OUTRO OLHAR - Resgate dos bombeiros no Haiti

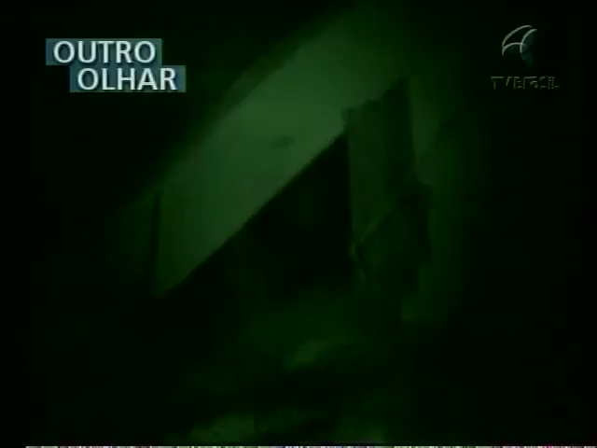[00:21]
Acima da gente tem seis andares de puro colapso.
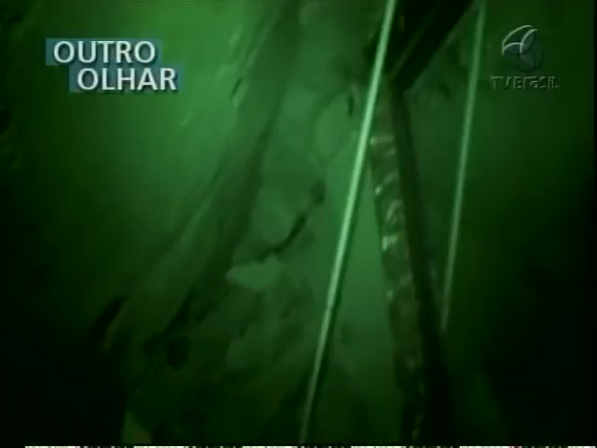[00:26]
Veja, aqui era o espelho.
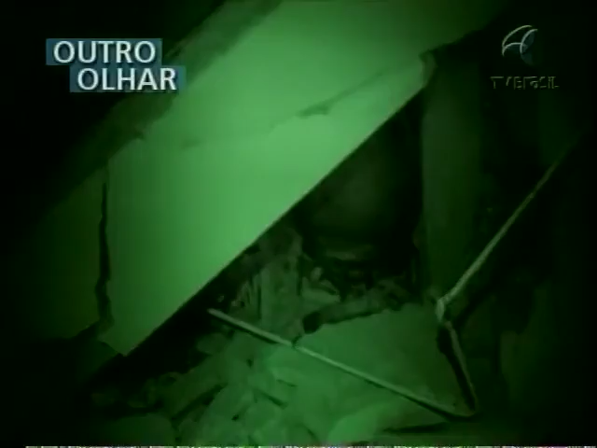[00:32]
Nós temos um corpo logo aqui nesse espaço vital aqui, mas infelizmente ninguém ficou sobre esse espaço vital.
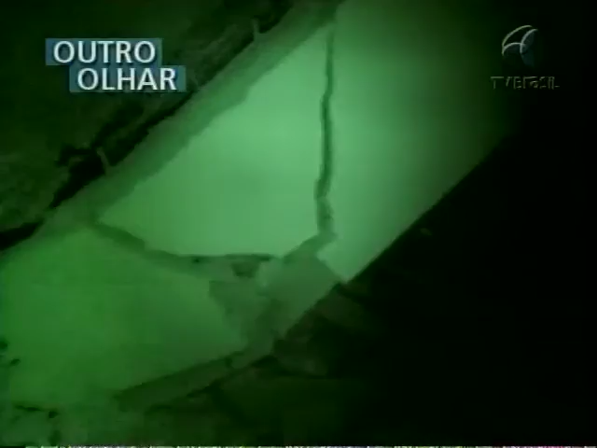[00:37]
Eu não vou mostrar o corpo.
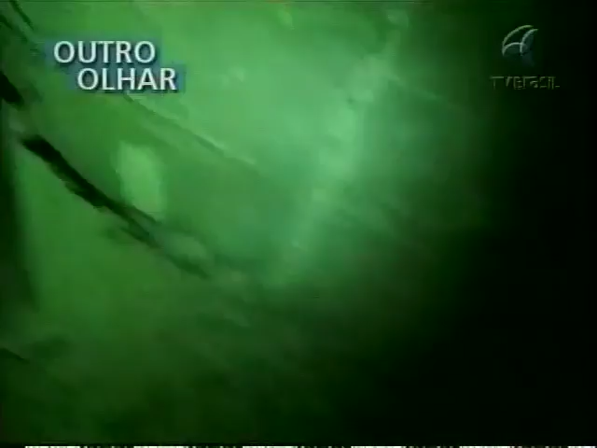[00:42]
Veja, as duas entradas do elevador. Tem marca de mão.
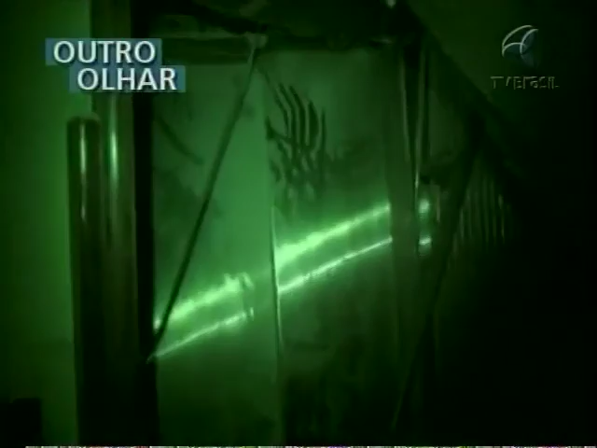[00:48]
A gente viu aqui que a laje é muito frágil.